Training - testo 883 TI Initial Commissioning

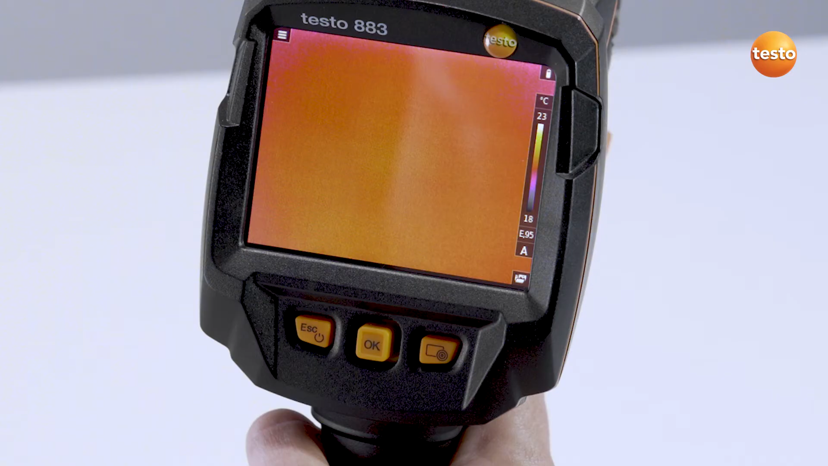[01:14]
On screen: scale top 23°C, scale bottom 18°C
You can program the Quick Selection button on the right individually in order
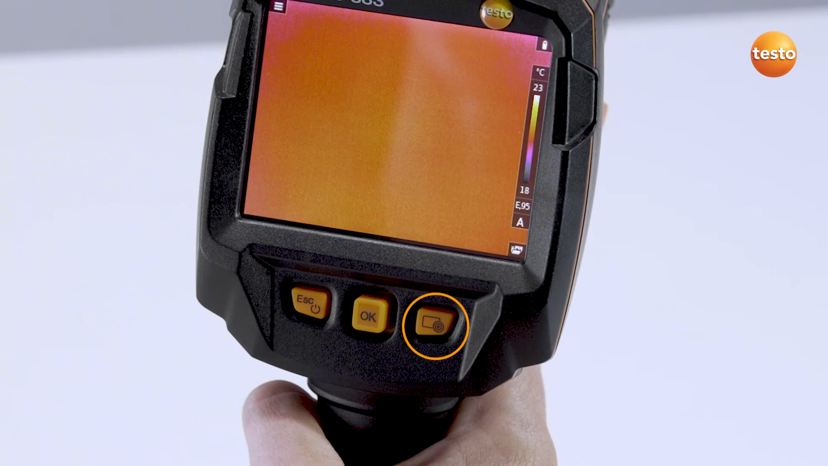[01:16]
On screen: scale top 23°C, scale bottom 18°C
to access certain functions which are important to you more quickly.
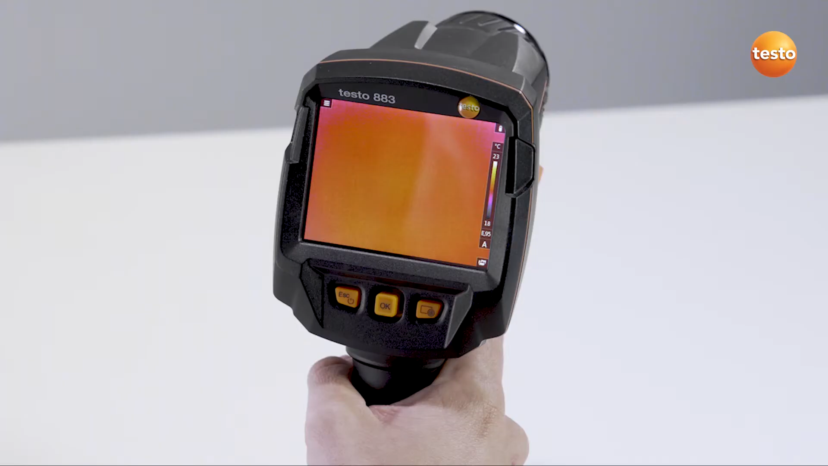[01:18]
To do this, move the joystick to the right in order to open the Quick Selection menu. Select the desired function with the joystick and confirm or simply tap on the touch display. The corresponding symbol below the scale of the thermal image displays the function which is allocated to the Quick Selection button. In the future, you can call up the function you've just selected by pressing the Quick Selection button.
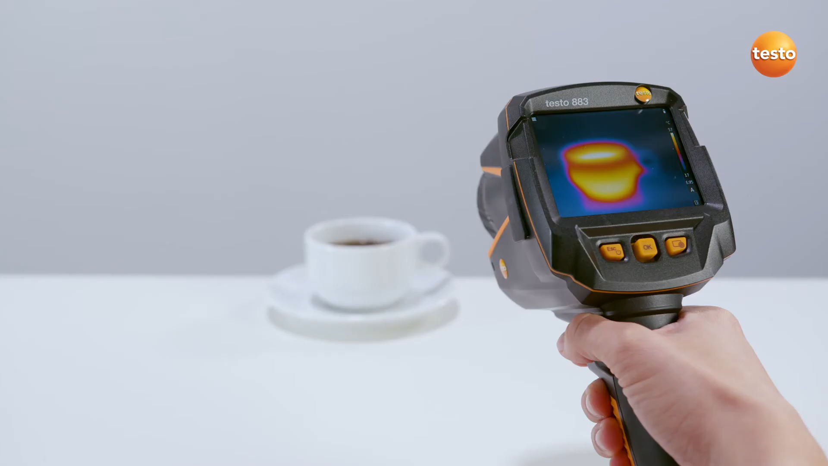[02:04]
For this purpose, the Testo 883 provides a manual focus.
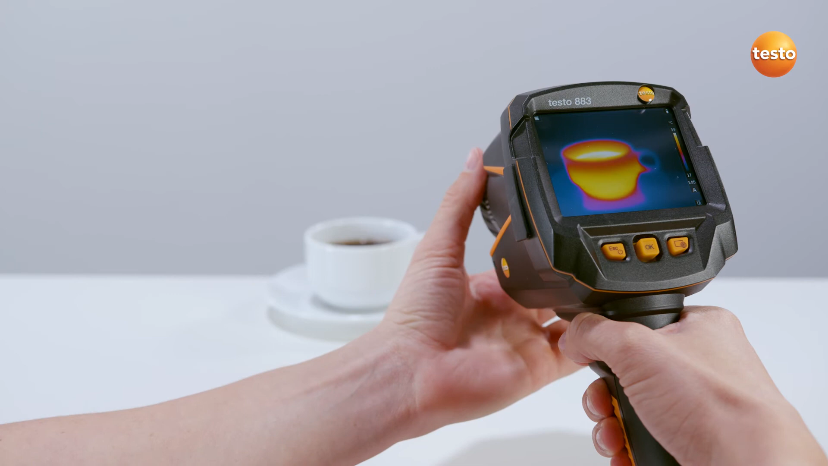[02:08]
To focus, rotate the lens. To save a thermal image, simply press the button on the grip.